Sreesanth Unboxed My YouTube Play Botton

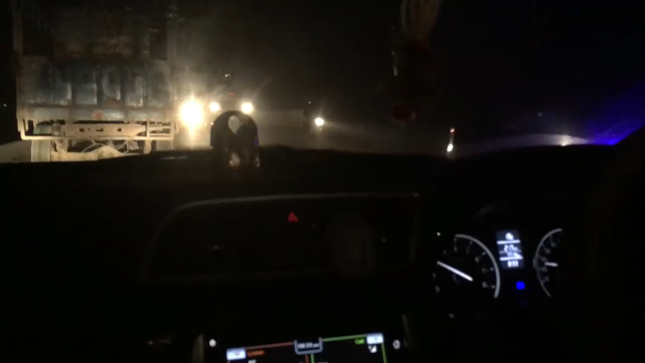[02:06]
सो गाइज, अभी हम लोग मुजफ्फरपुर के अंदर एंटर कर चुके हैं और थोड़ा थोड़ा ट्रैफिक है मुजफ्फरपुर का.
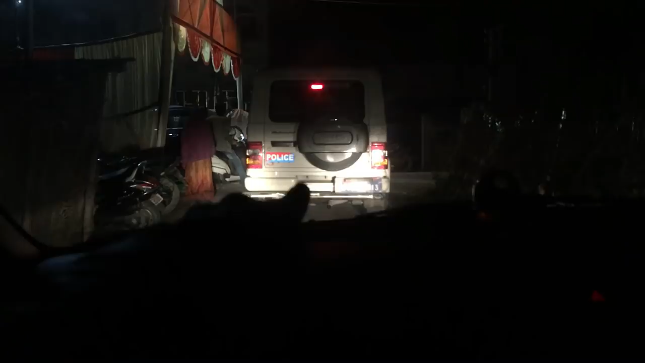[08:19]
पीछे पुलिस व्हीकल, उसके पीछे फॉर्चूनर, बीच में हम लोग हैं, चलिए चलते हैं।
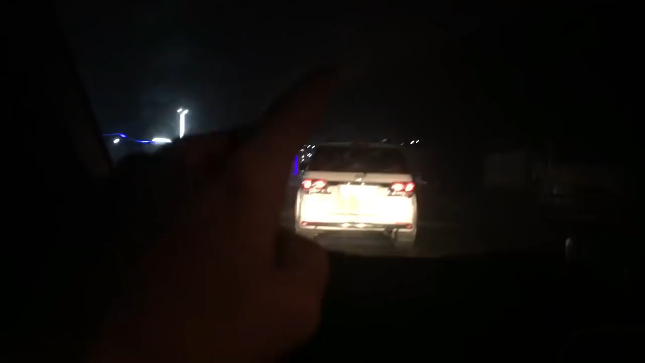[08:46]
दो फॉर्चुनर्स, ब्लू वन में श्रीशांत भाई, सोमी और दीपक भाई, और पीछे इसमें पुलिस एंड ऑल व्हाटएवर बाउंसर्स, और ये तीसरा गाड़ी हम,
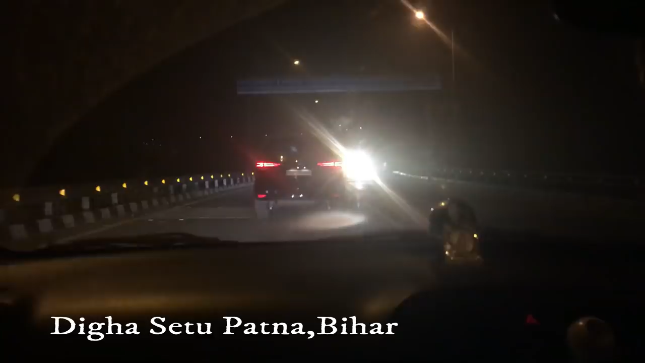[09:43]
सो वी आर ऑन दिग्गा ब्रिज, वी आर इन बोरिंग रोड राइट नाउ।